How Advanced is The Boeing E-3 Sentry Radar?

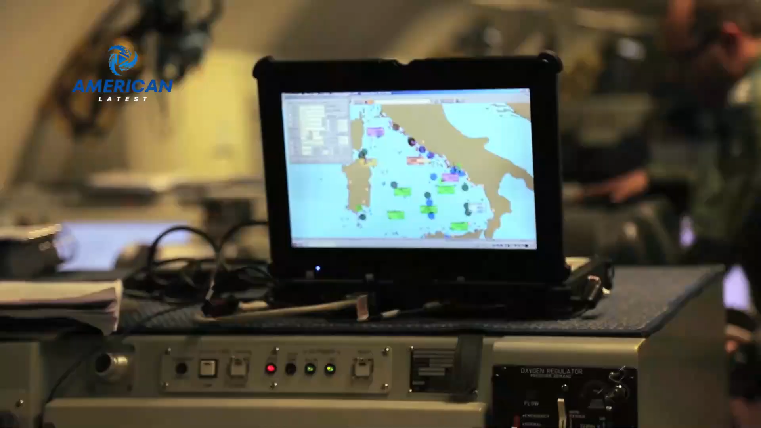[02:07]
uses pulse-dopper technology to detect moving objects.
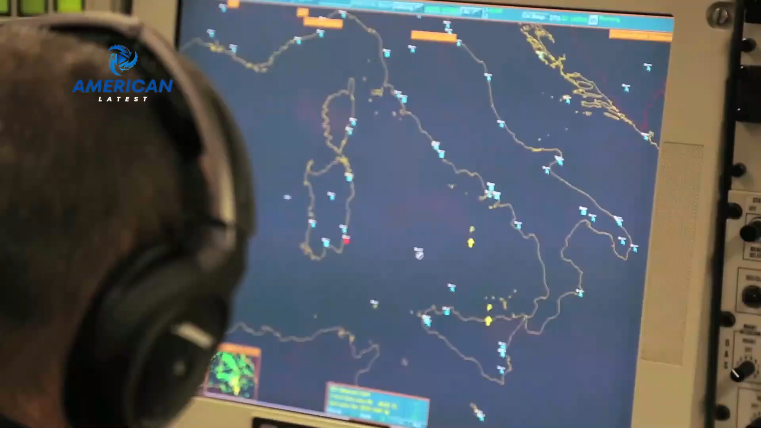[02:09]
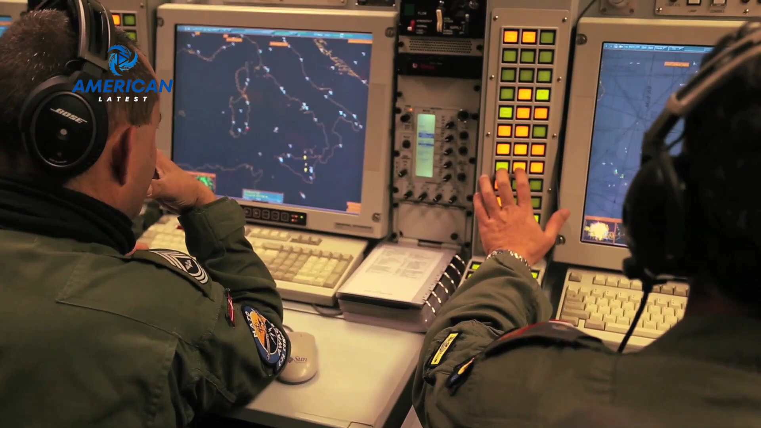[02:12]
This technology not only detects enemy aircraft,
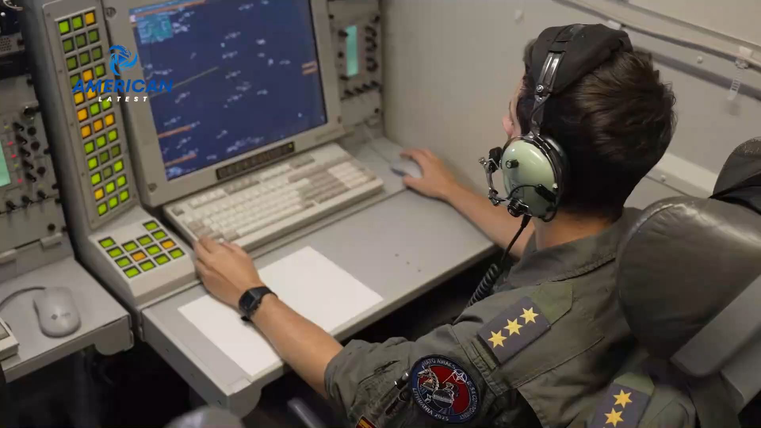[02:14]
but also identifies their speed and direction of movement.
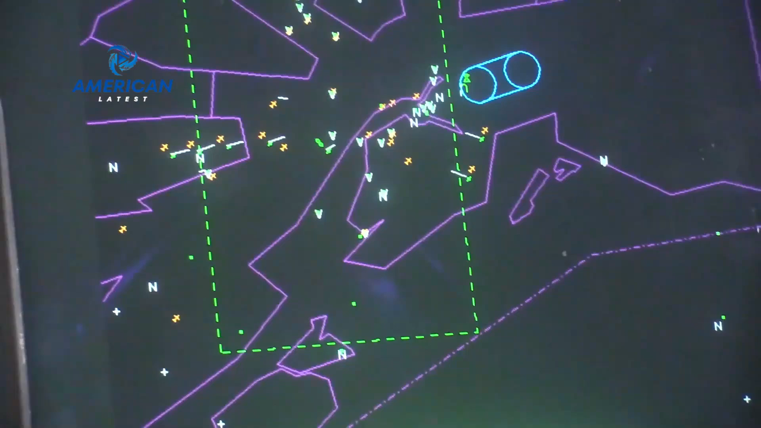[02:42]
On board the aircraft, a team of radar operators works non-stop, analyzing the data sent by the radar.
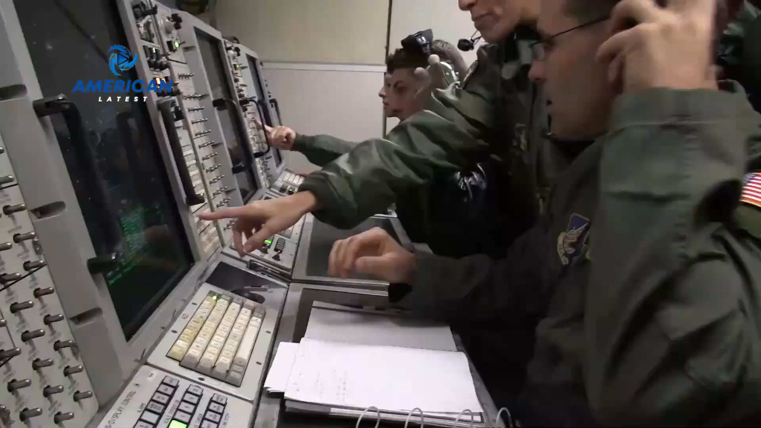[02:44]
They can detect and track hundreds of targets at once, providing real-time information to commanders on the ground and in the air.